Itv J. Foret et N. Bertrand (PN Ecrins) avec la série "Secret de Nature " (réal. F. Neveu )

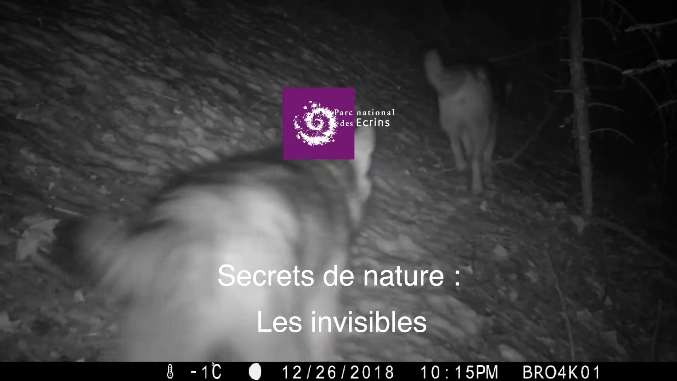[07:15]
Le piège auto, il va détecter le mouvement.
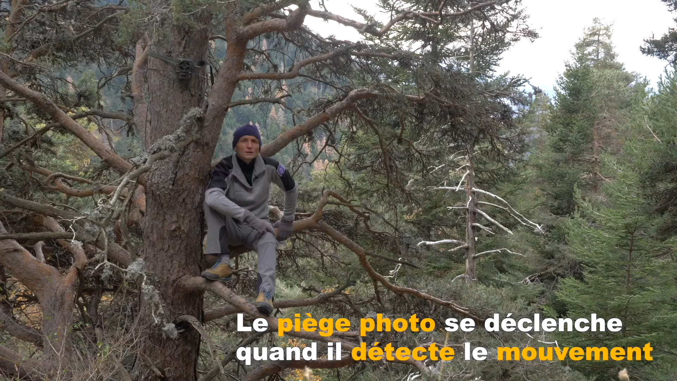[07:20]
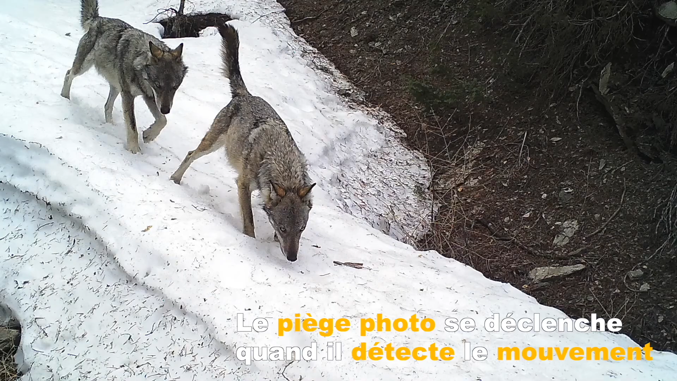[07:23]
Donc à chaque fois qu'il va repérer entre guillemets de façon électronique un mouvement, il va déclencher.
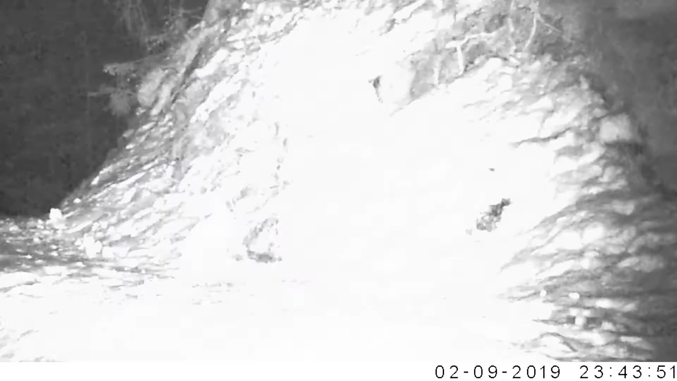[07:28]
Et donc l'avantage, c'est que même la nuit,
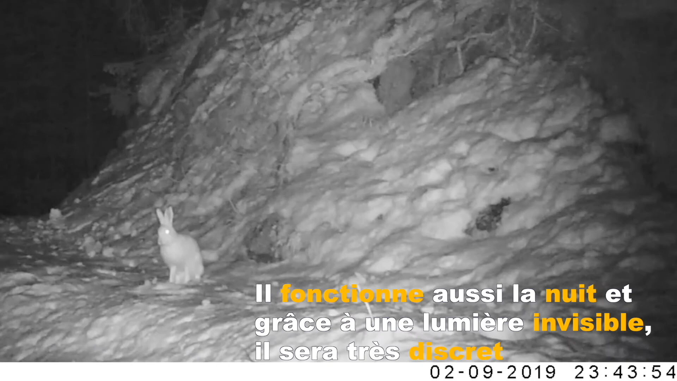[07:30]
c'est un flash invisible et qui va faire des images très discrètes,
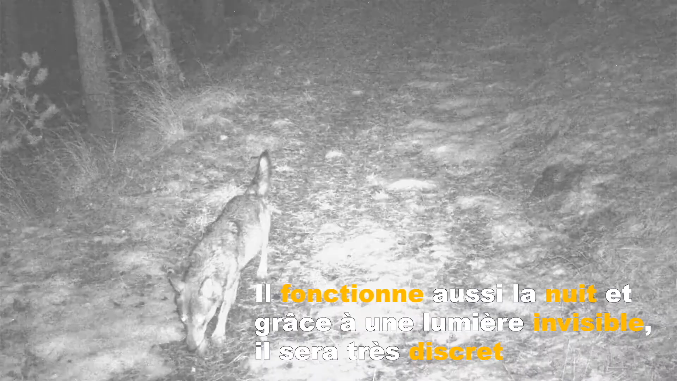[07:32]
pas forcément très très belles en termes de qualité, mais qui ont l'information qui va nous intéresser.
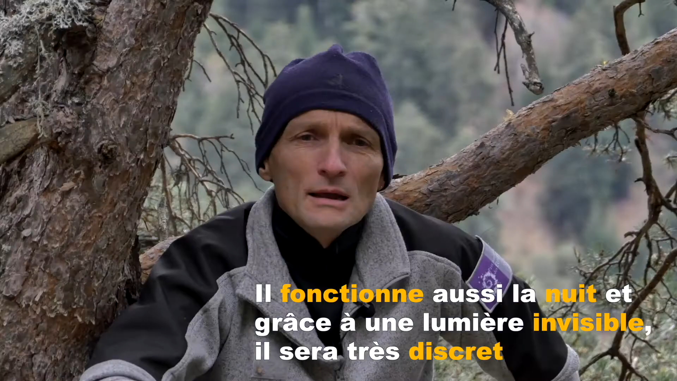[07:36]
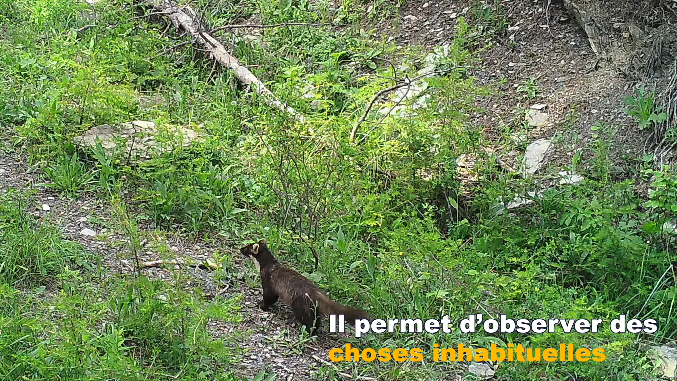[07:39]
On ne peut pas être là en permanence et là, le piège, il est là tout le temps.
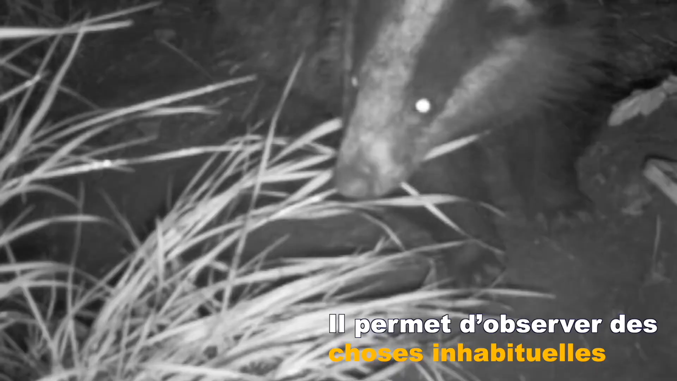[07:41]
Il nous permet d'observer des choses qu'on voit, n'a pas l'habitude de voir.
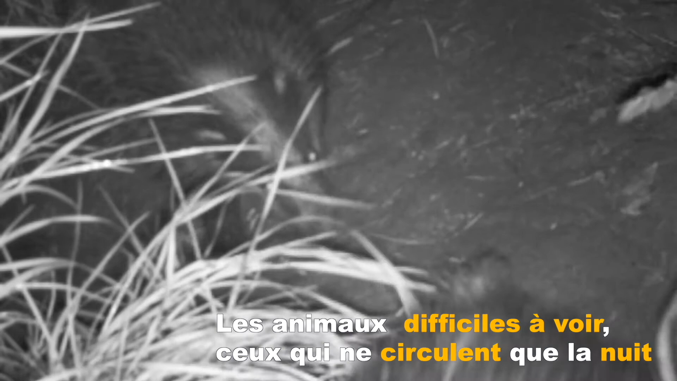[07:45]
Et tous les animaux qui sont difficiles à voir, qui circulent que la nuit.
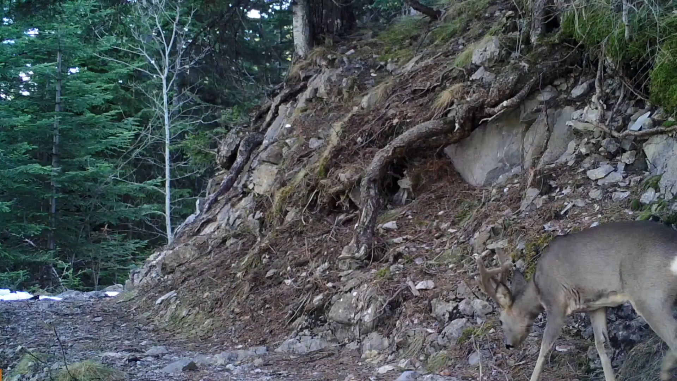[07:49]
On va essayer de les positionner pour avoir une information optimale.
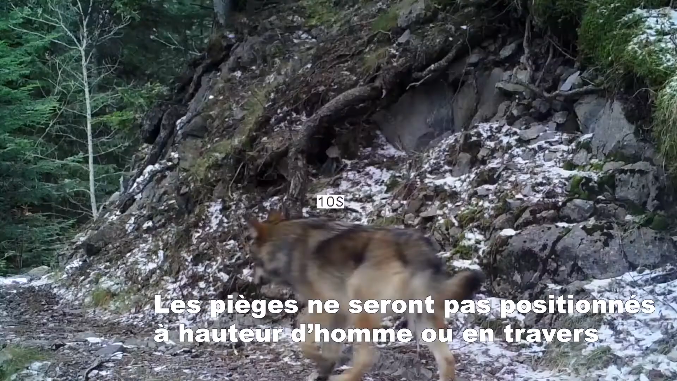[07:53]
C'est-à-dire qu'on ne va pas juste les mettre à hauteur d'homme en travers, parce que déjà les animaux ils peuvent passer relativement vite, donc si on ne les met pas un petit peu de biais,
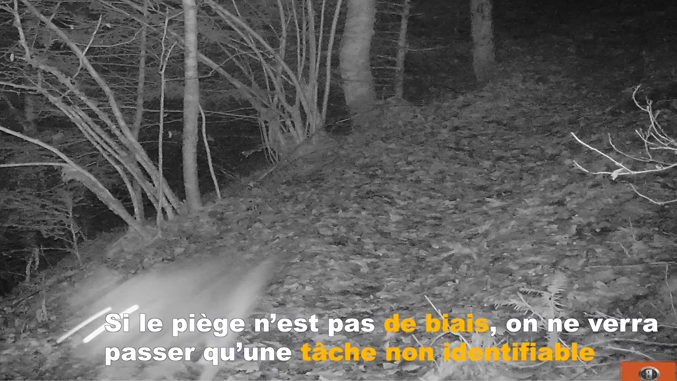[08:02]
on va voir passer une tache, donc notamment surtout la nuit, donc on aura du mal à identifier l'espèce.
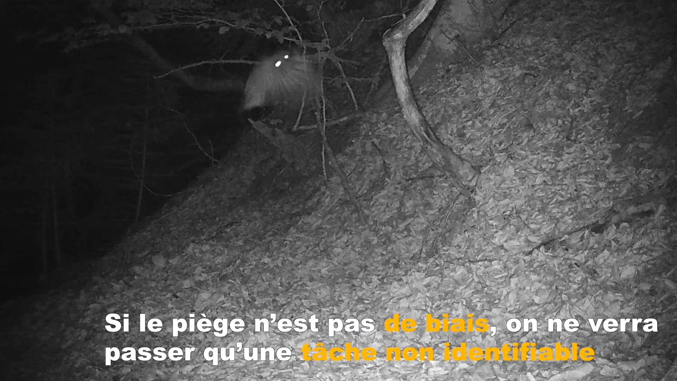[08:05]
Donc on va essayer de les décaler.
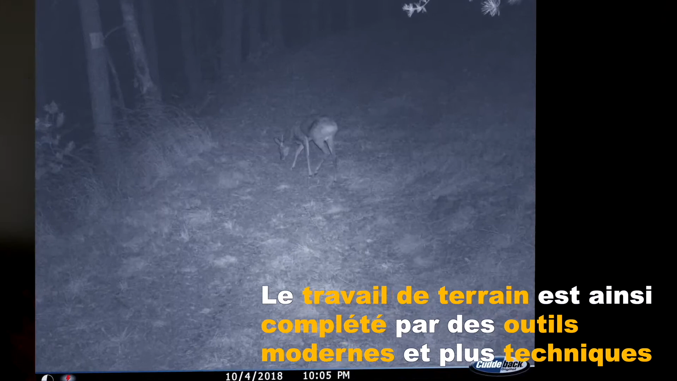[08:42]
Et on va compléter ces connaissances de terrain par un volet plus scientifique, plus technique, avec des outils modernes.
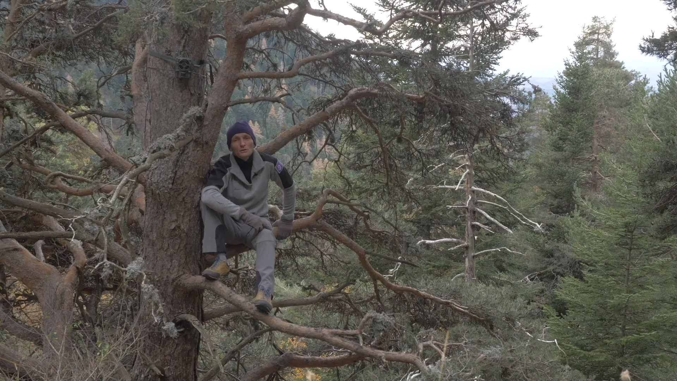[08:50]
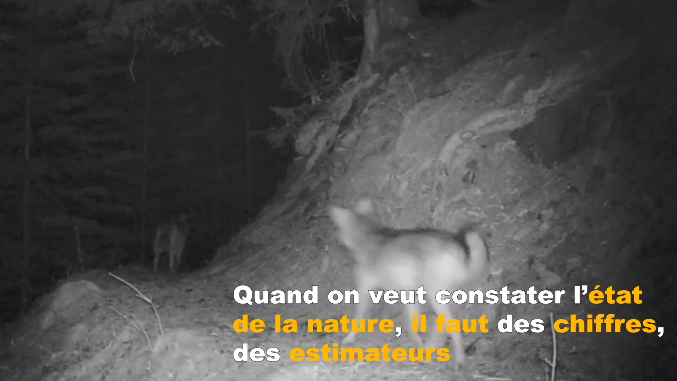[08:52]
Quand on veut constater l'état de la nature, on a besoin d'avoir des chiffres, donc on a besoin d'estimateurs.
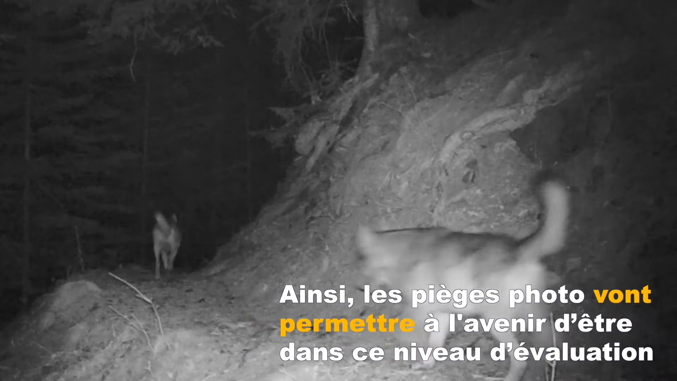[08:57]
Le piège photo va permettre à l'avenir d'être dans ce niveau d'évaluation. Donc ça, c'est très très important pour le parc national, d'avoir des éléments scientifiques objectifs.
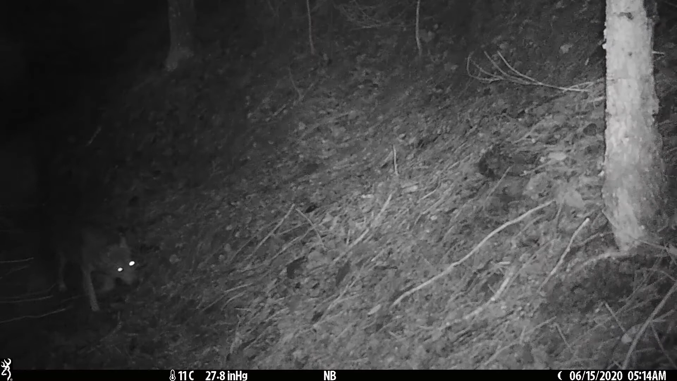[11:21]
Dans un premier temps, les grands prédateurs, puisqu'en fait, pour nous, c'est un moyen très, très pratique de pouvoir faire des séquences en fait, de grands prédateurs.